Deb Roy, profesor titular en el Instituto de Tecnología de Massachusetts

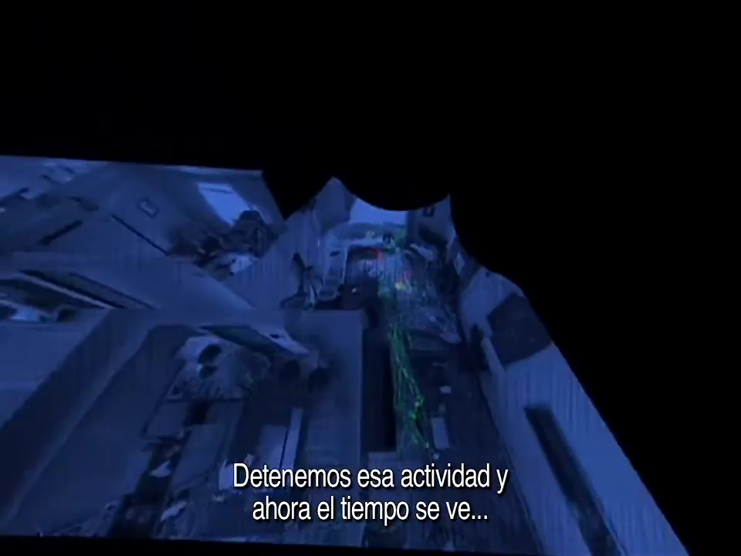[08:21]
We stop the action, and now we let time be represented along the vertical axis, and our movement patterns can be revealed in this sort of visual form.
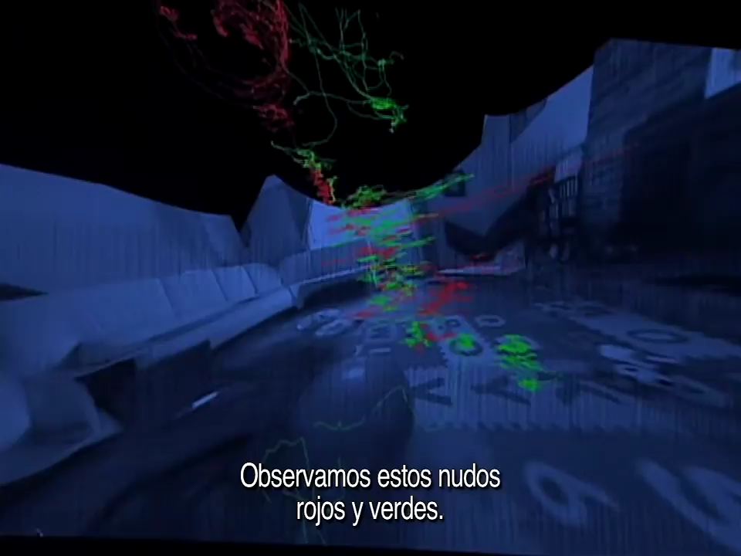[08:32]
And we see these knots of green and red together. These are social hotspots.
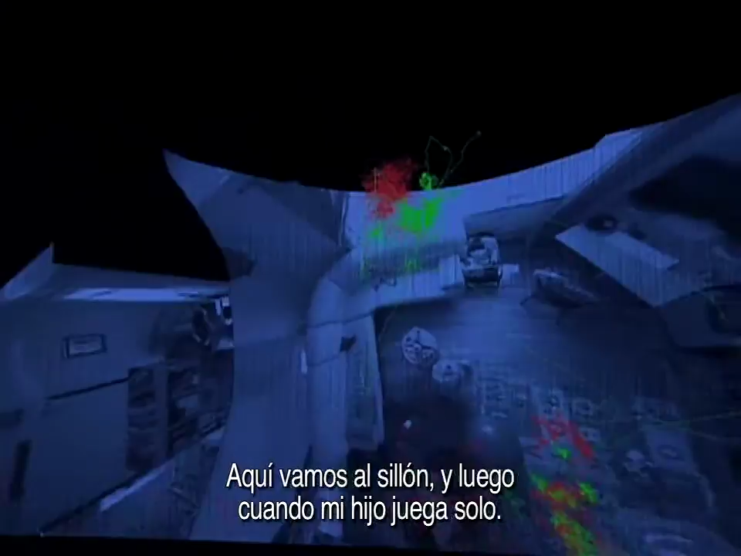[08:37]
There's where we were on the couch. That spiral is where my son was by himself.